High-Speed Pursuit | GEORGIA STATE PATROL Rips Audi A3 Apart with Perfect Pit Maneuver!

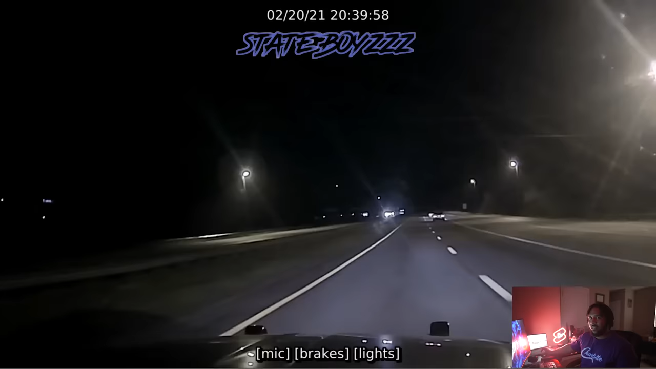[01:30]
You hear that pedal steel guitar, you already know. GSP. Yeah. All right, so it looks like they're just driving, doing their thing on the highway. See a disturbance in the atmosphere. Lights them up. Lights them up. Let's go.
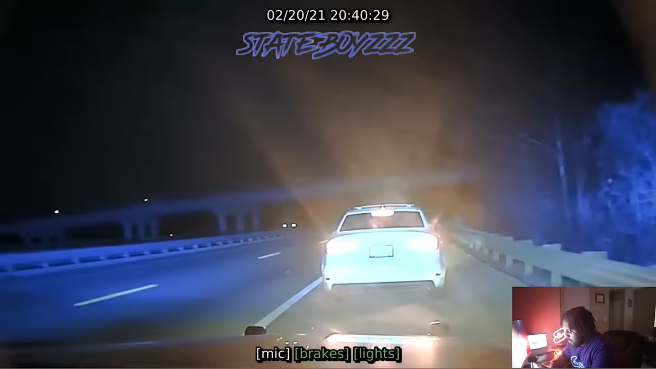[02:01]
Audi A3. Audi A3. I don't know what kind of power those cars are putting down. With a temporary tag.
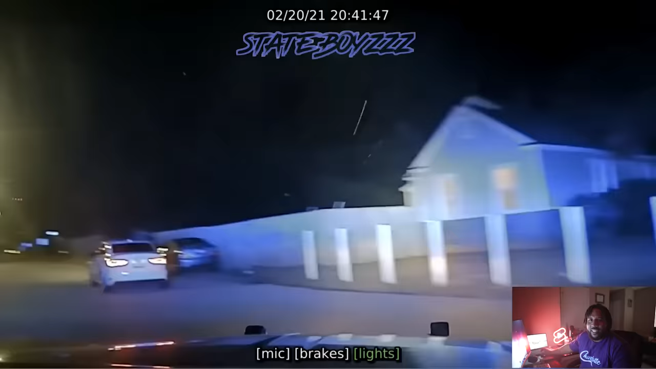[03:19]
Back roads, A3s are not fast at all. Trust me, I've seen them. That was a big ass bump. The only thing this A3 has on this Charger is it's light and agile. That's it. But see, you can see that 5.7 catching up to him. If he didn't have to stop at the light, at the stop signs.
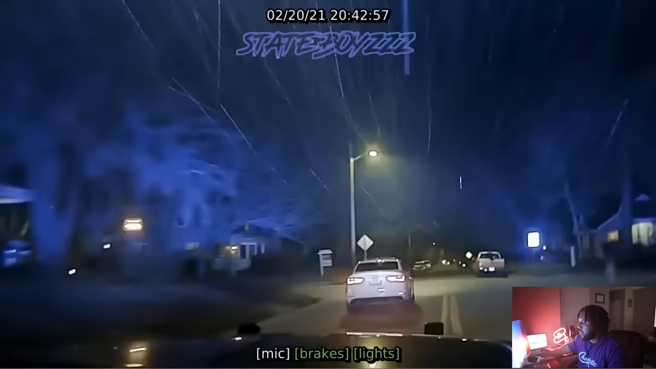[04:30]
Another big ass bump. That's exactly why those speed bumps are there. Take a
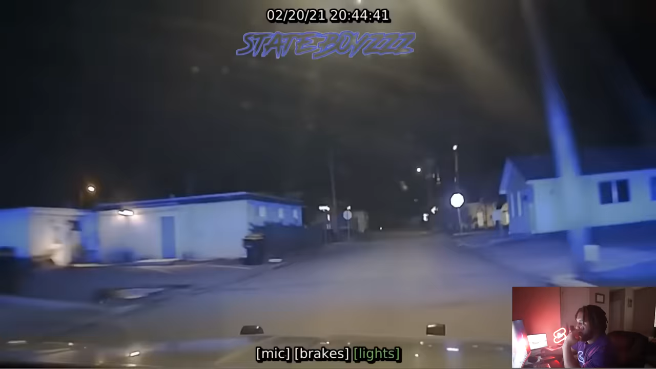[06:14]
Nobody clear. So every stop sign that they go through, they've got to verbally relay it that is clear. A clear intersection. North on pause to north on
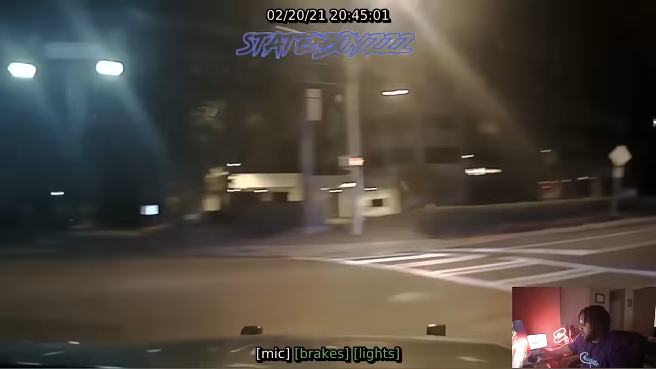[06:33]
pause. Unless it's a green light.
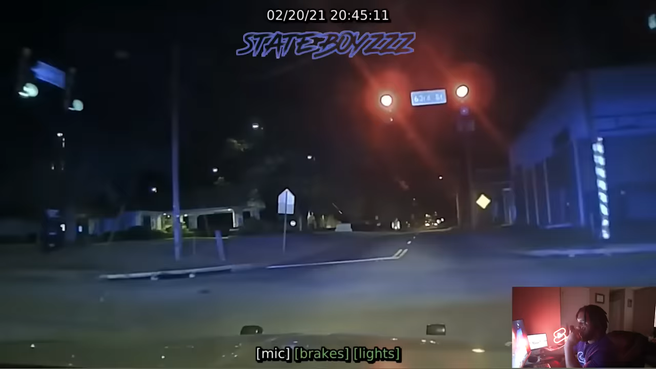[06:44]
Clear. Stop. Clear. Clear. See? Green light. Back roads, you're not getting no speed whatsoever.
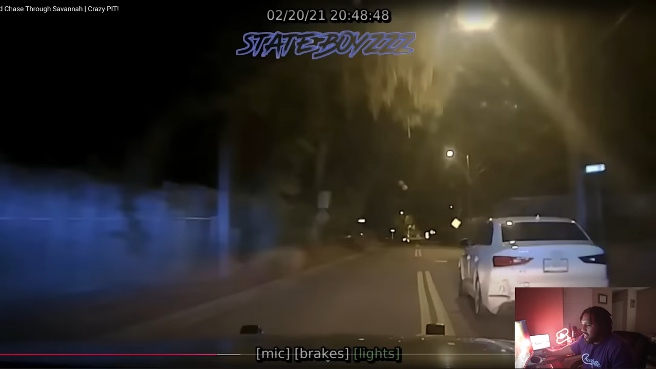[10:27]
and they're hitting about 80 miles an hour right here, maybe 90. And look what GSP does.
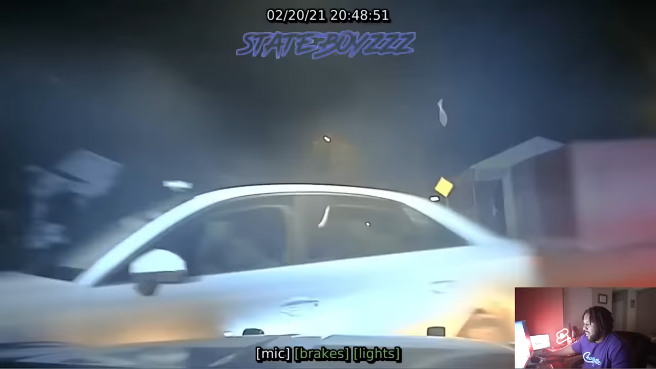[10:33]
Look at your boy. Pit maneuvers his ass, bro. Let's go back. Pit maneuvers his ass.
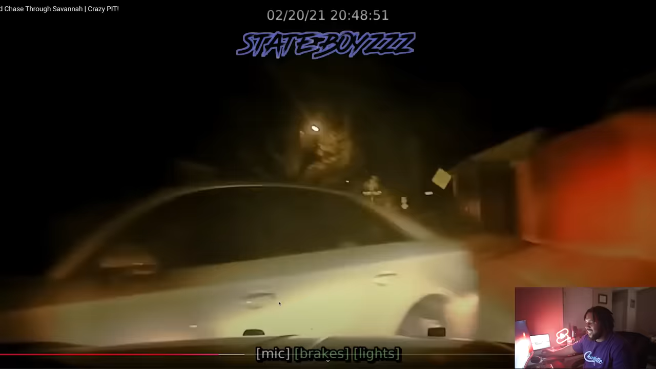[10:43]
Look at that. You can see your boy right there. And there's a car coming in the opposite direction. And it doesn't matter. That's GSP for you. Every other law enforcement agency that I've ever seen, you've got to be, you know, a safe environment. It's got to be safe to pit maneuver. Not GSP. They don't give a damn. And that car ends up crashing into the pedestrian on the other side. So this is the back camera.